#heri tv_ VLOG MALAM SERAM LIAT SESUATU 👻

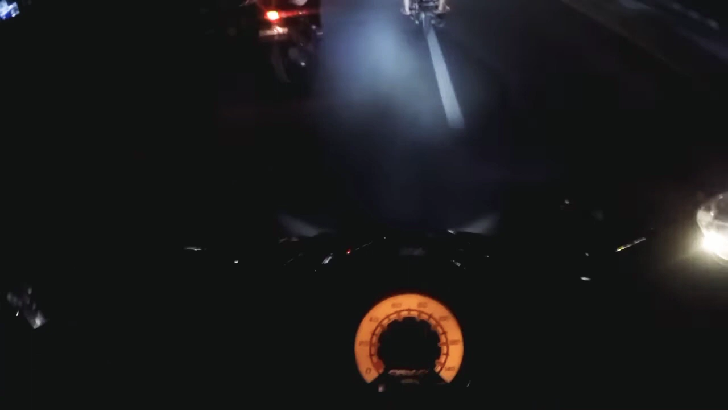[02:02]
oke guys malam ini cukup sunyi guys cukup dingin cuaca enak nih kayaknya kalau sambil di peluk kayak ibu-ibu itu tuh yang depan what
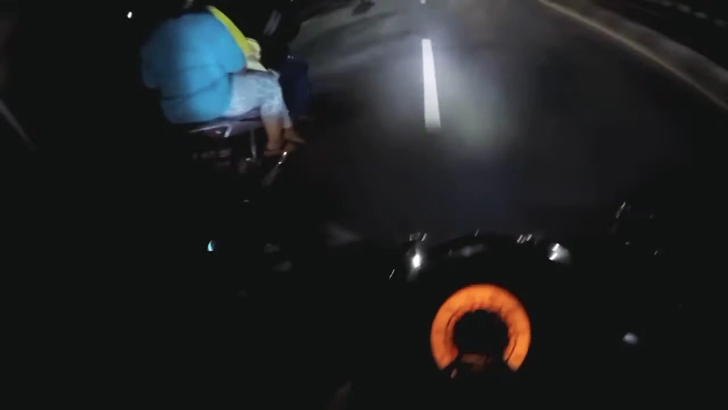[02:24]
what the fuck uh bawa anak lagi pasti adem tuh enak istri saya lagi di rumah guys dia lagi kecapean jadi suruh istirahat dulu oke guys malam ini cuacanya cukup mendukung ya cukup adem enak sepoi-sepoi anginnya guys hujan enggak gerah enggak luaknya mah adem lah enak
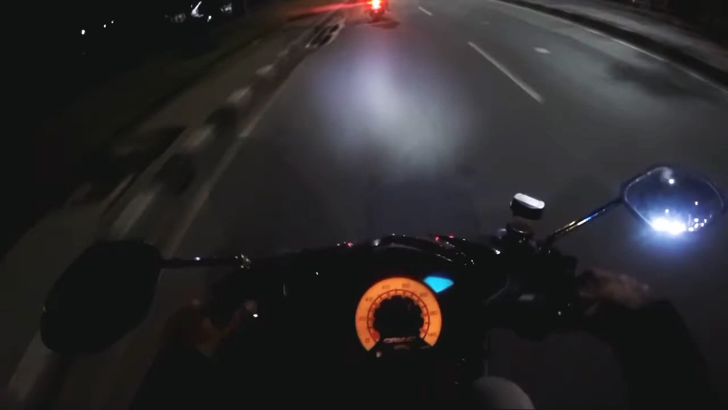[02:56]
nih ini di daerah Tanggerang guys apalagi daerah kayak agak Bogor
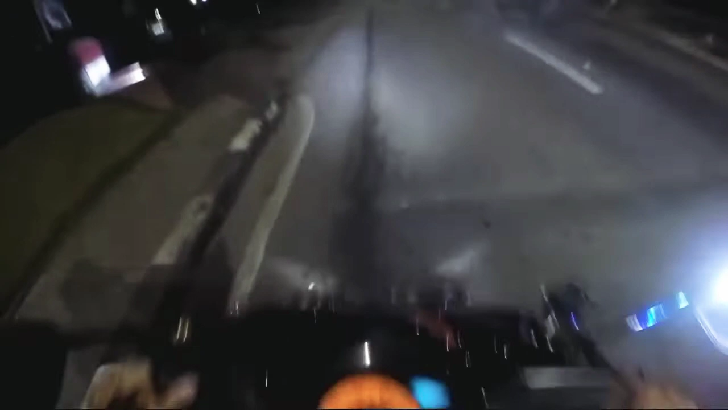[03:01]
Bandung kayak gitu ya oh iya ini guys unit peponis 203 rider salah satu kesatria yang berada di kota Tanggerang guys lihatin jalan cukup lancar ramai tidak begitu macet tapi enggak tahu nih nanti ini daerah Bitung biasanya macet guys
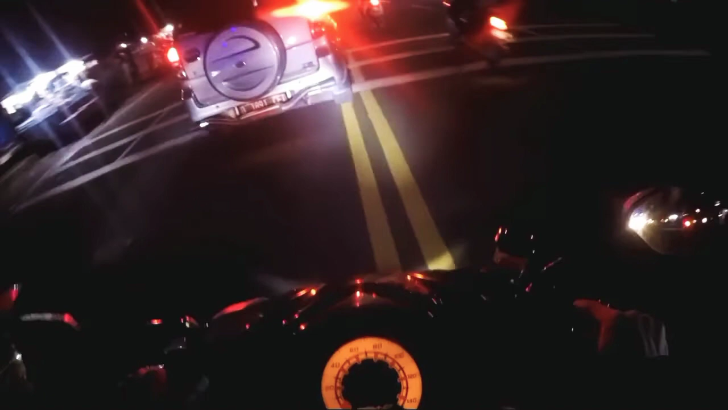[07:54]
masuk masuk tol Jakarta Merak itu kekiri itu tol Jakarta Merak guys kalau mau ke pelabuhan Merak yang orang seberang bisa lewat sono
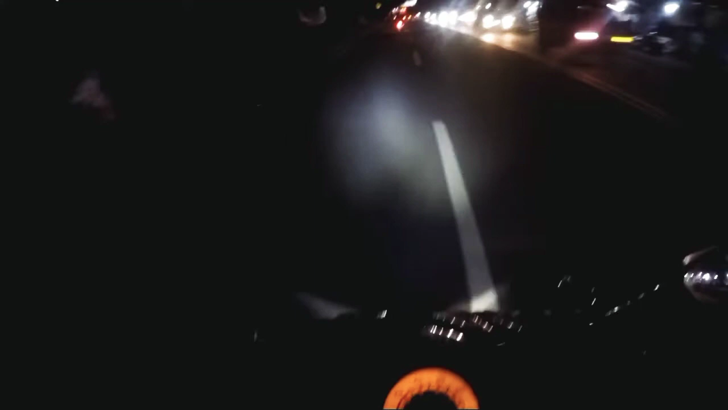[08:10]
buat alternatif jalan ke pelabuhan Merak guys alhamdulillah jam-jam segini udah mulai lancar biasanya